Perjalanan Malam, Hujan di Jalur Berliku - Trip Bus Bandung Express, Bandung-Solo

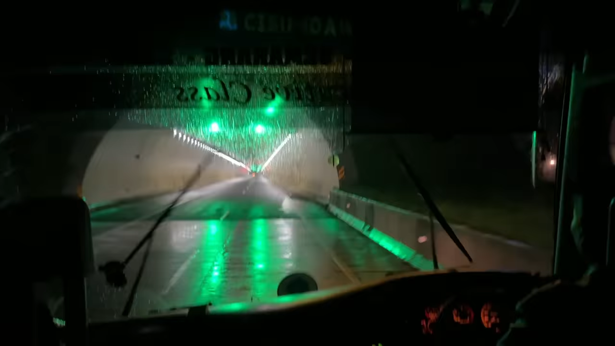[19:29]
Nah, sekarang kita melewati terowongan Cisumdawu
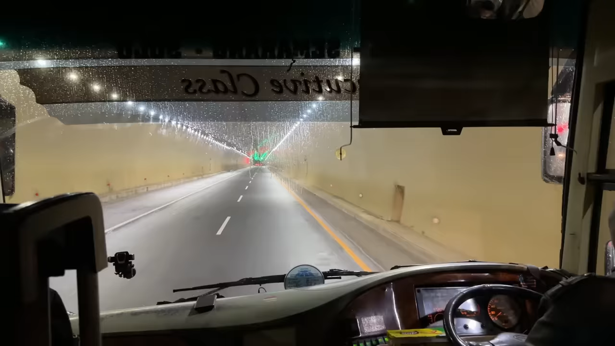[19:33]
yang berada di ketinggian hampir 1000 mdpl. Dan ini adalah terowongan tol pertama di Indonesia yang menembus perbukitan, teman-teman.
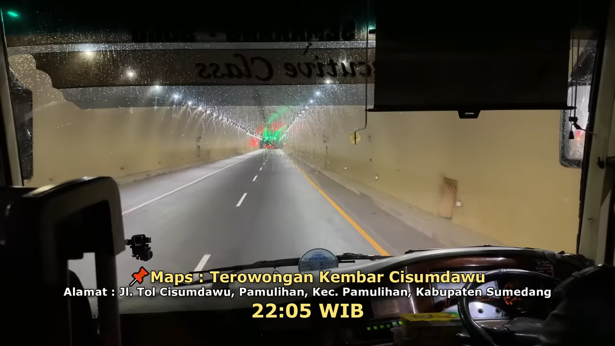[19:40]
Terowongan ini memiliki panjang 472 meter dan kalau kita lihat dari dalam bis ya kayak biasa-biasa aja terowongannya, maksudnya nggak terlalu megah gitu.